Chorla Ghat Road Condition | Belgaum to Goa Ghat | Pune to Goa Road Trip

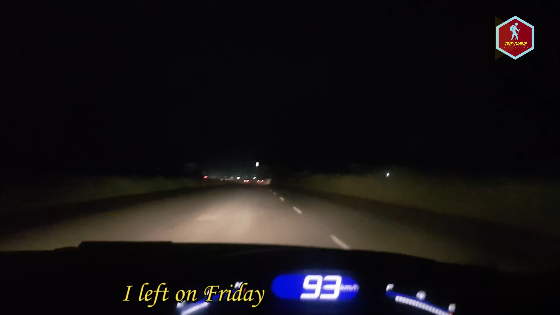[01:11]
I always like to drive at night. As I say always... I like to drive at night. Because... You get less traffic on the toll tax. And... You get less traffic on the highway. And... You get less traffic on the highway. So... It's not my personal opinion. But... But... You should go out properly. But... Somehow... Because of the adrenaline rush, I don't have sleep at night. So... Surprisingly... When I was leaving... Before... Pune... There was a lot of rain. But... Now... There is no rain.
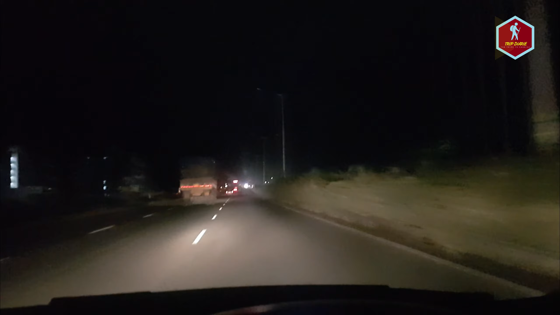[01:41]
There is no rain. There is no rain. Which is good. See... Hope is... So... I can't shoot the highway properly. I usually like to go from the road. I usually like to go from the road. Because... It is a distance... It is a bit more of Pune... To go out. But... Because highway is long... So... It will be clear. So... Let's see... How is it... So... Friends... There is a rain... It is almost 60 km... And... Now... It will continue...